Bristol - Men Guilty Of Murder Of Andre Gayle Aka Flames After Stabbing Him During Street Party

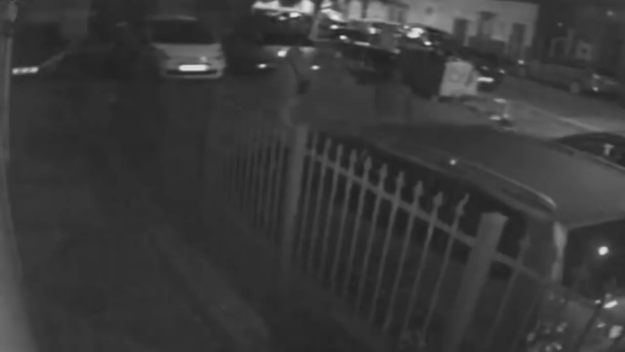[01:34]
chased through the party by a group of other men he looks to have been pretty quick on his feet
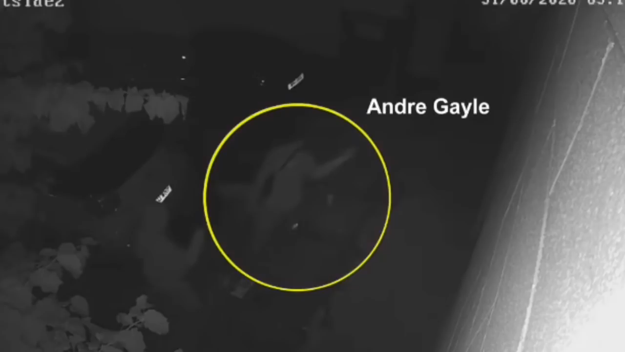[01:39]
but with the crowd of people that was there and the difficulty in moving through a crowd he had little chance of escaping some of the men chasing him had knives and once they caught up with him
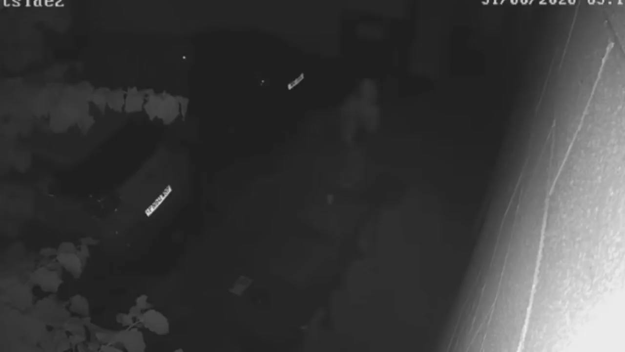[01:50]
he was stabbed nine times one of the wounds penetrated the left side of his chest and his lung he was taken straight to the bristol royal infirmary operated on and cared for in the
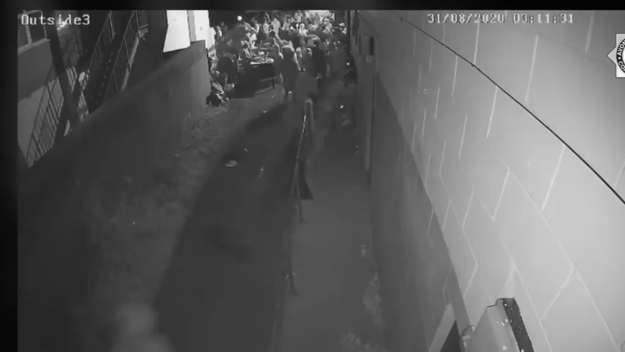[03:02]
so far as finlison is concerned the cctv showed that he played no part in the physical attack on gale but he was part of the group looking for gale and then chased him from the car park up the alley